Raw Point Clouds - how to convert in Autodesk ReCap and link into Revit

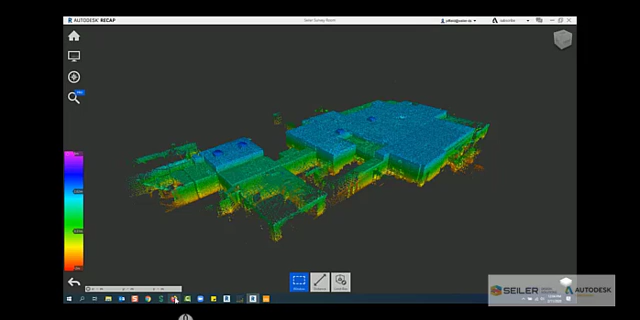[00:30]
the full points from the point cloud and it's very easy on the hardware the software together so it doesn't really bog it down so then once we're done with that let's open up our Revit and we can insert that RCP file and also any of those DWG files that we see so we can see that here in our 3d view but also back here in our floor plan we can see
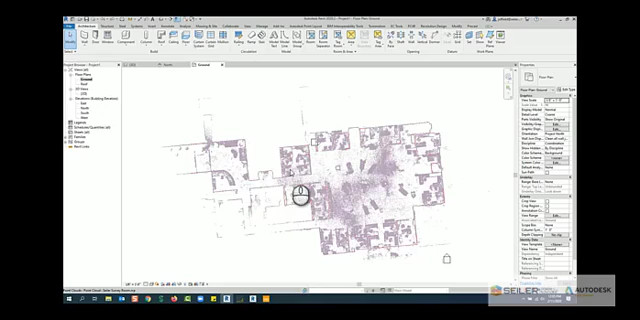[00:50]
that we have the point cloud for reference and also the DWG background file so this is where we can either start modeling based off the points just by picking and and selecting I usually pick the center of the point cloud line myself with really good accuracy or while we're in that draw tool for that wall I'll come over here and I'll use the pick line tool and I'm
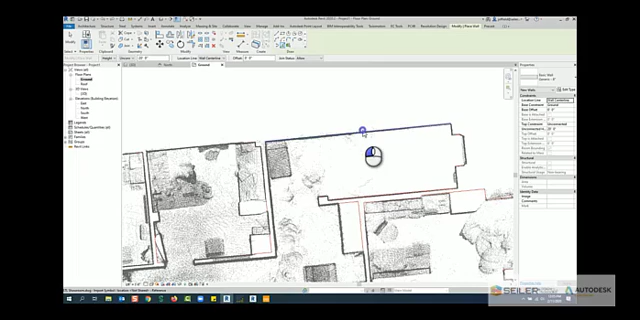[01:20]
referencing all of the line work now from that DWG that was exported with your draw or point cab software so
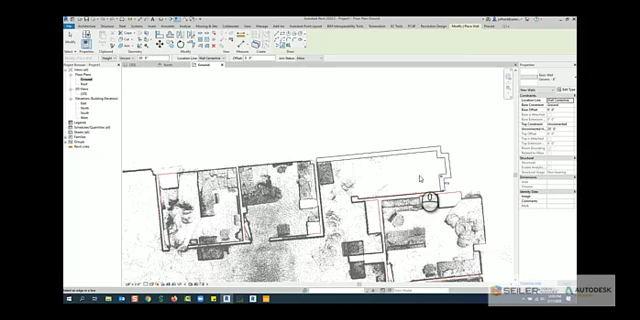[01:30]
it makes it very easy you can also select all of those walls
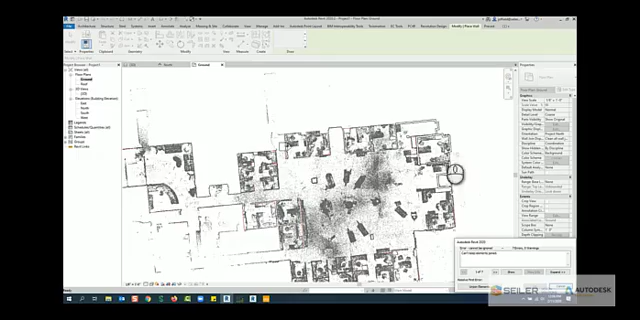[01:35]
and see how anything that's joined will automatically start populating
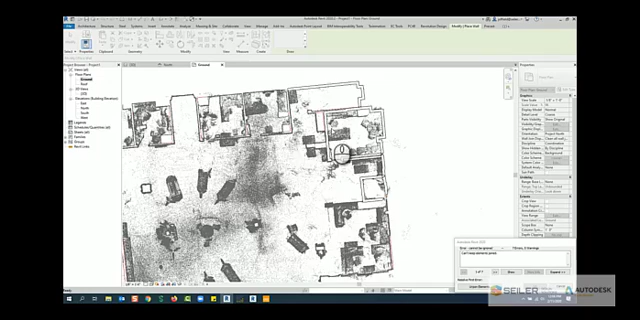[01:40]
those walls so if you have that line work that is already existing there you can use your tab key to cycle through
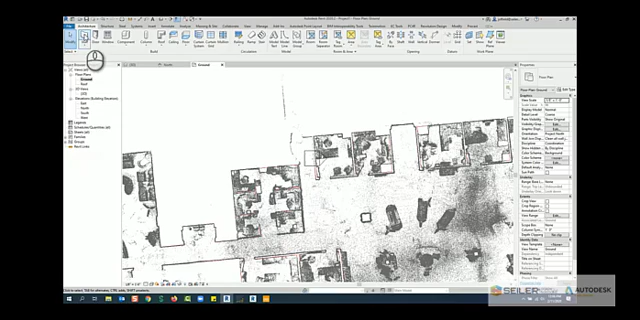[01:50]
on those items and now I've got quick walls set up and if we go look like this in our 3d just quickly model those just by using the pick lines tool